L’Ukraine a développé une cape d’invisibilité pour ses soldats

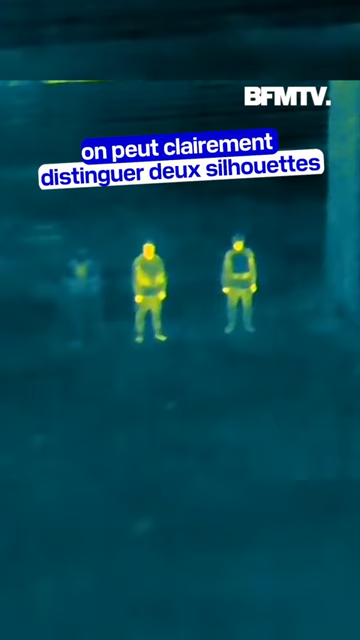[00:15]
sauf qu'ils ne sont pas deux sur cette image, mais trois.
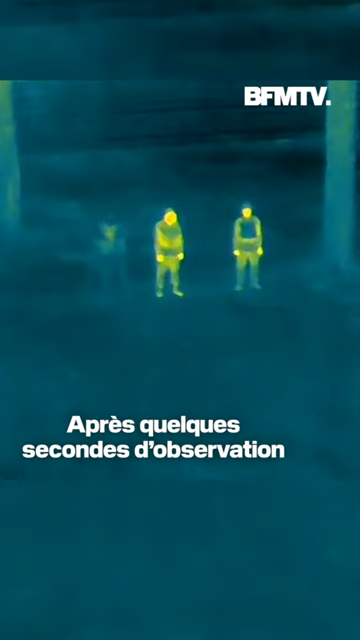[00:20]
Après quelques secondes d'observation, sur la gauche, une forme apparaît.
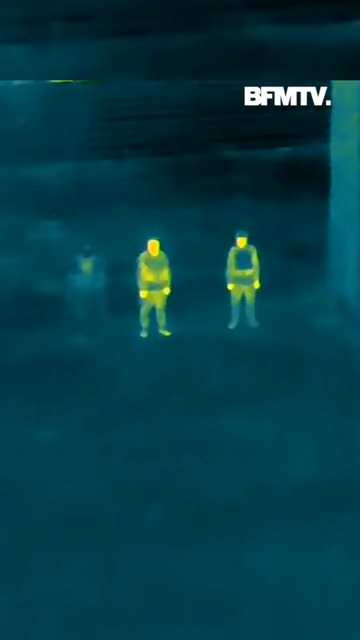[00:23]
Il s'agit du troisième soldat.
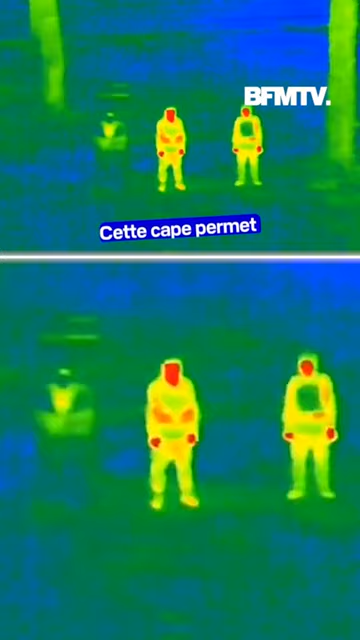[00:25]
Cette cape permet de bloquer les radiations thermiques du corps
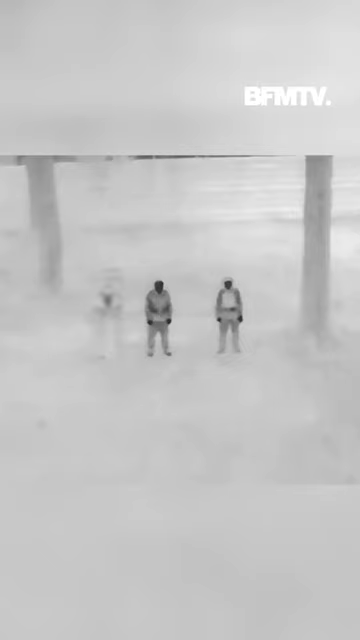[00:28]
et permettra d'aider les soldats à travailler plus efficacement dans la nuit,